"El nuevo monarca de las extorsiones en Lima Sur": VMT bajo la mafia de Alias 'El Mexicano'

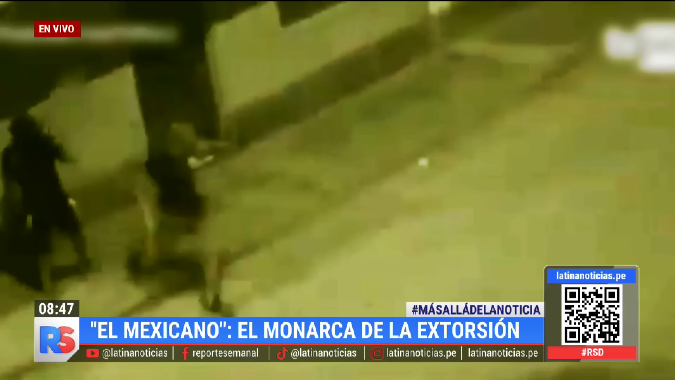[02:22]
El hombre de los tatuajes era el que comandaba el feroz ataque. Alonso cae al piso, se levanta rápidamente y trata de ponerse a buen recaudo.
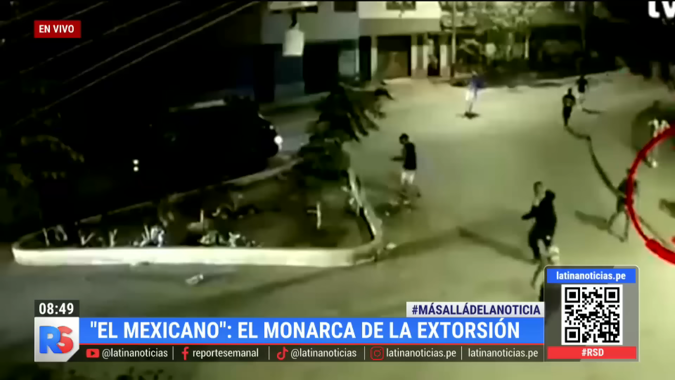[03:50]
Estas imágenes serían la prueba de su delito. Eric Brian Yufire Oré sería el hombre que fue captado por varias cámaras realizando disparos durante un enfrentamiento entre barras bravas.